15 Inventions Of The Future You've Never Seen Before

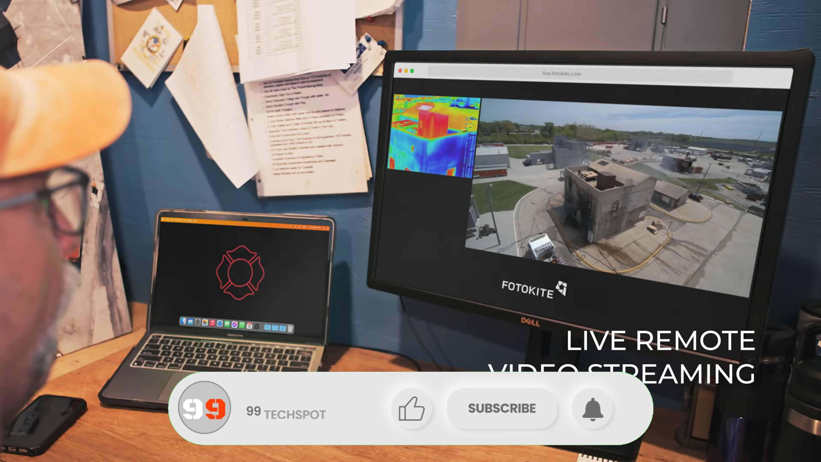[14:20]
But that's not all, Photokite also features autonomous flight capabilities,